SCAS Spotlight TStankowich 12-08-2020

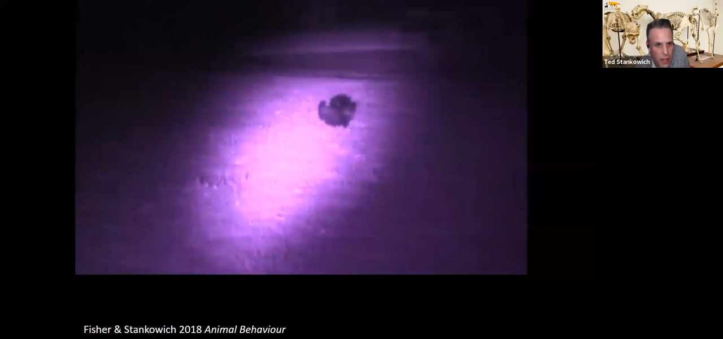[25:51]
And what she found, what was that skunks were most vigilant and fled most frequently to owl sounds compared to coyote sounds.
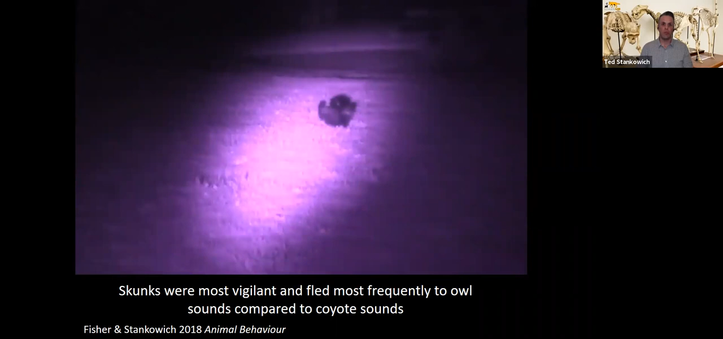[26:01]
And so now we're studying this, um, using visual cues from predators and we've actually built a coyote robot. We've called Obi-Wan coyote.
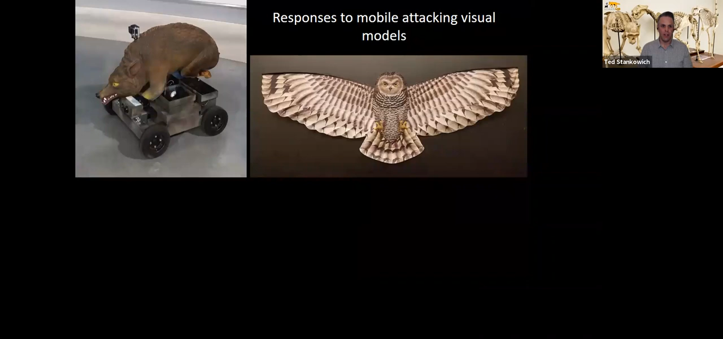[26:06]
Uh, and we're working on an owl model as well to, that will fly down and attack these skunks.
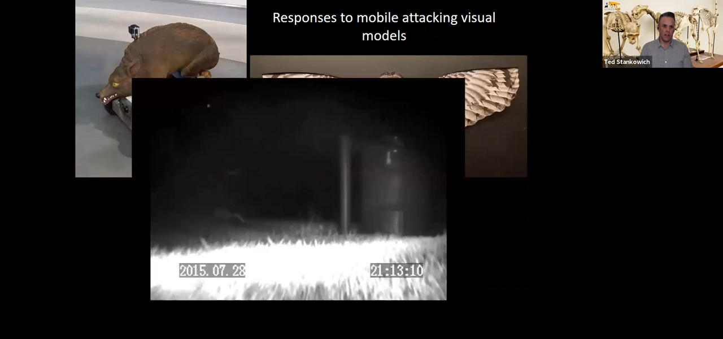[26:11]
And this, this, uh, model has, has, um, infrared and thermal video cameras on it that allows us to approach these skunks and get a predator's eye view of how they respond.
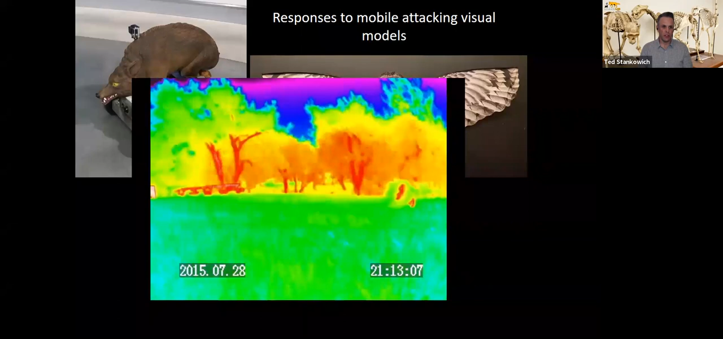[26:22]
Uh, so this is a, the predator's eye view. Uh, and here's a video of them, uh, of a skunk, uh, being more defensive, doing some, some very natural defensive behaviors to, to our coyote model.
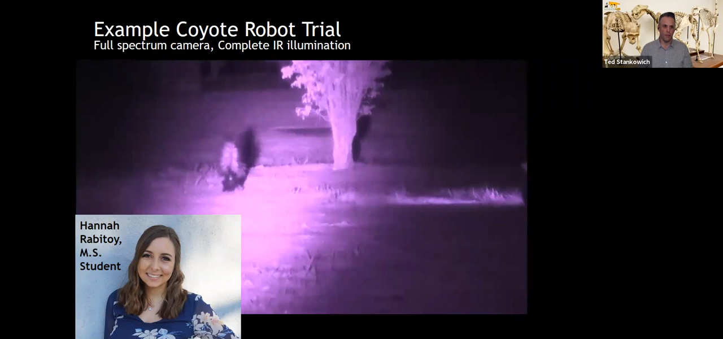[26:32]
These are all filmed at night under zero light. All you're seeing is infrared light here. So, so, um, it's totally pitch black outside to the animal, um, and, and arriving to, to view this through, through the camera.
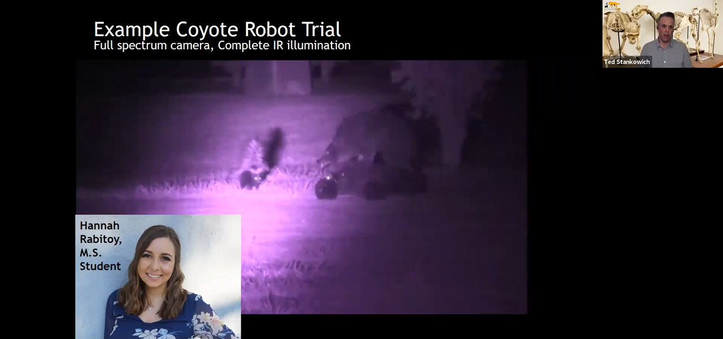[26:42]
But you can see it's doing some nice foot stomping, some, some, um, it's pulling its tail up in the air and it's showing off those stripes very, very well before finally running away.